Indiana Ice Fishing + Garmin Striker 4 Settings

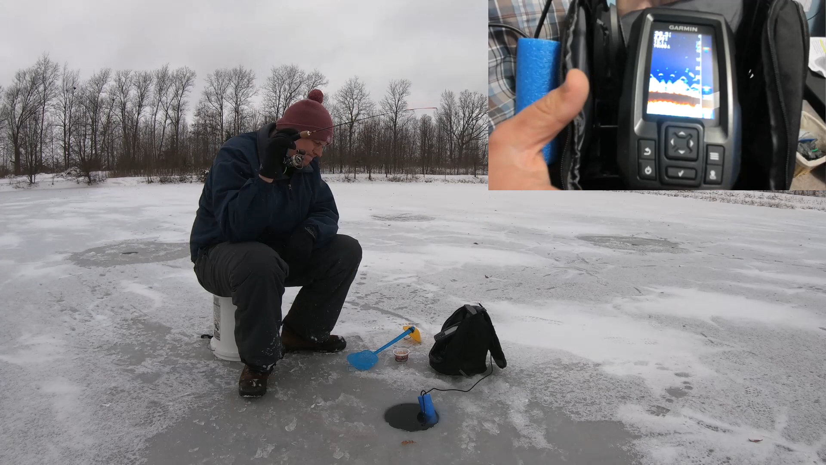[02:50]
It's under $200. It's a very affordable kit. It's a very affordable package to get you out on the ice fishing with electronics. We're electronic novice. We really didn't want to spend a bunch of money so this seemed to be the perfect kit and it was helping us catch fish. So, what we're using here is the traditional screen on Ultra Scroll which means it's moving as fast as it can or re-scrolling or re-scanning everything as fast as it can along with the ASCOPE.
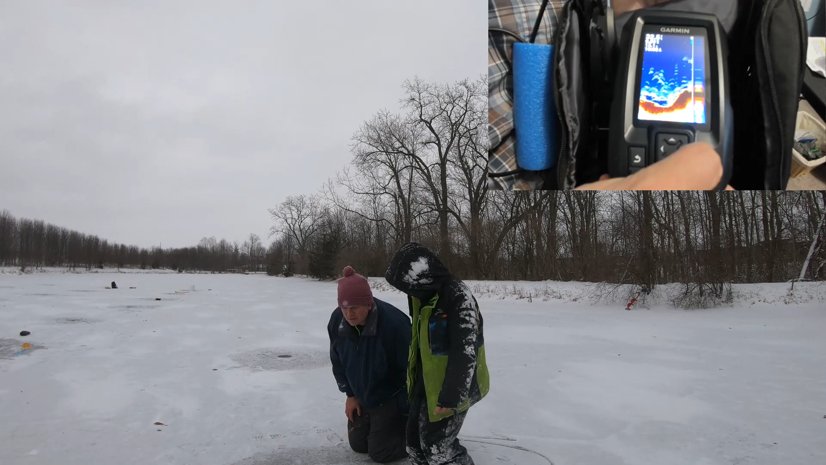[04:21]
again, hit the menu button, you're going to go down to appearance, click, and then toggle ASCOPE on. All together, the ASCOPE plus the hyper scroll screen, the traditional blue and red coloration, showing red as the hard subject matter, allowed us to focus on bringing our bait up and down and also noticing those fish coming off the bottom and striking our bait.